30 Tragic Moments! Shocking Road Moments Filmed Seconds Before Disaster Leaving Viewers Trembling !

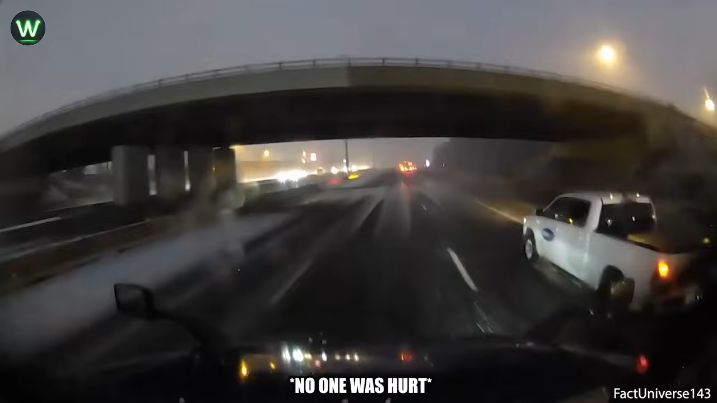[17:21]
Abrupt maneuvers can cause the tires to lose traction, leading to fishtailing, like this.